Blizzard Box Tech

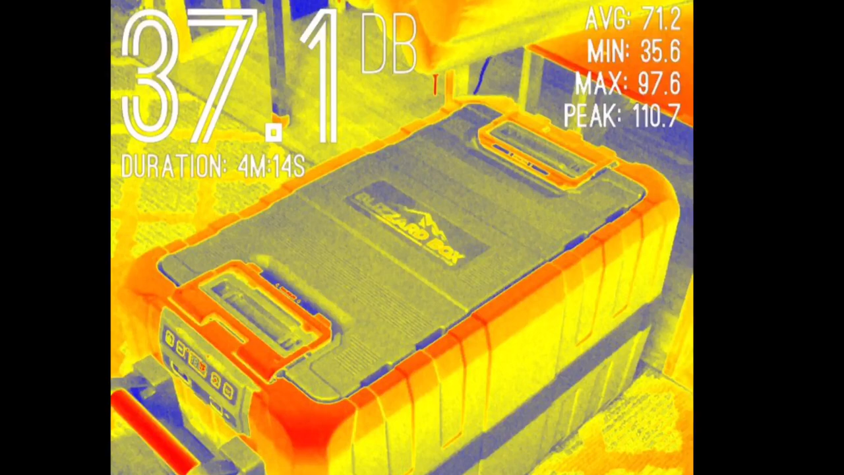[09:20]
and when the compressor is on at 5 feet it's about 44 45 now let's test with a 12 volt battery inside and see how this thing does measuring current